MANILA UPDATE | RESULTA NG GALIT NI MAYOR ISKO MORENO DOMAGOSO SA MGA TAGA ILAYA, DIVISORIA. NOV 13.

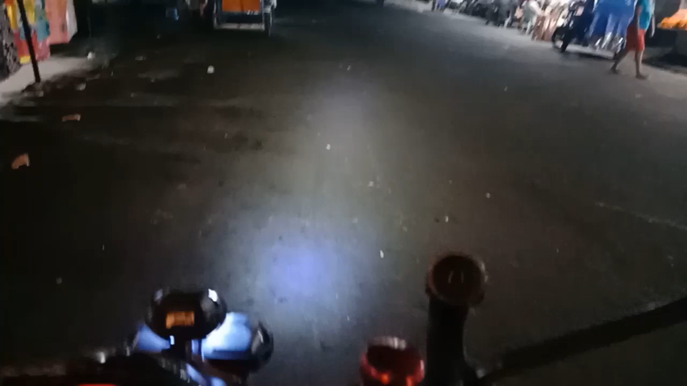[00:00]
Hello guys, binisita po natin ngayon ng Ilaya Street dito
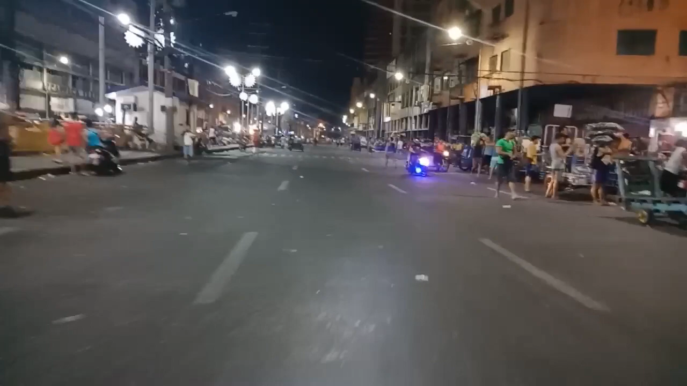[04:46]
Ayan Ayan Mgaayos na naman po Mga tao 1.30 a.m. Tignan lang natin yung kabilang ilaya Gano'n pa rin po
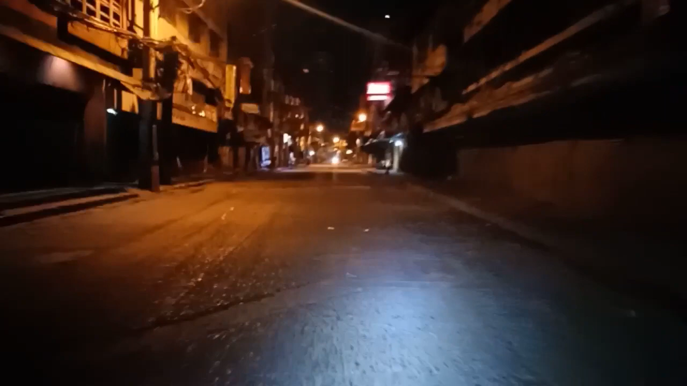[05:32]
Pwede naman pala kayong Madisiplina eh Ah ito pala yung ano Tinanggalan niya ng mga Nagtitinda Yung lugar na to Bali yung kaninang ilaya Sa kabila Hindi niya naman Nabisita Nung Sumpresa niya Ito yung talagang Binisita niya Sa may bandang Kaliwa Kung galing ka ng Totoban
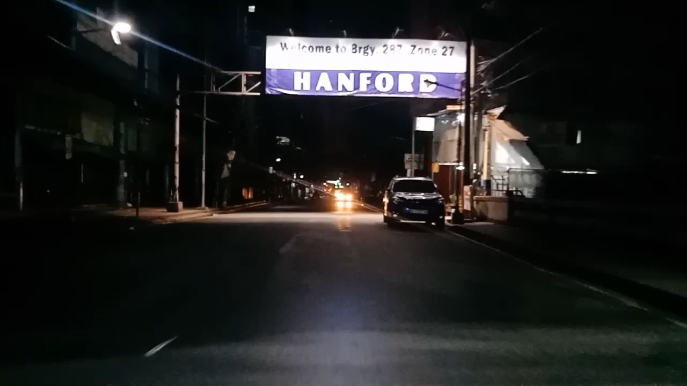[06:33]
At sa kahabaan na po tayo Nang Puntang Binondo Medyo Medyo Madilim na dito